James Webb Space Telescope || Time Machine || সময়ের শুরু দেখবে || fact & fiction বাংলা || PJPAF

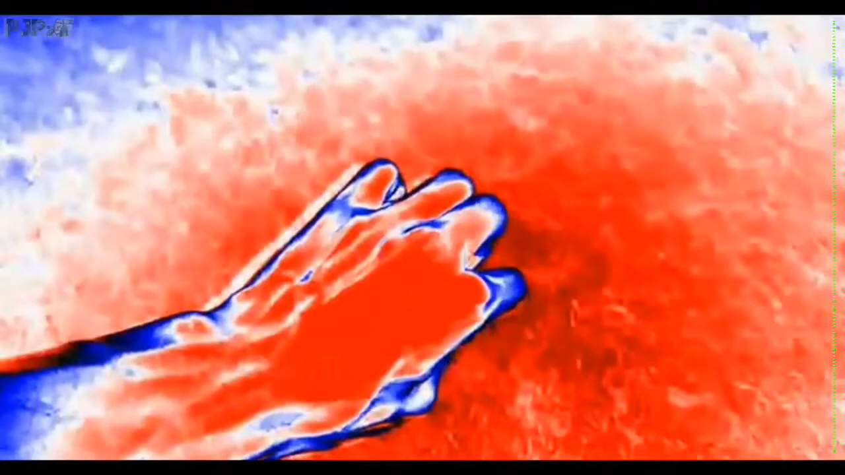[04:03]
ইনফ্রারেড ওয়েভসকে ক্যাপচার করার আরেকটা কারণ হলো যেসব জিনিস হিট রেডিয়েট করে তারা ইনফ্রারেড ওয়েভস এমিট করে, যেমন হিউম্যান বডিস, কোনো ওয়ার্কিং মেশিনস কিংবা আগুন।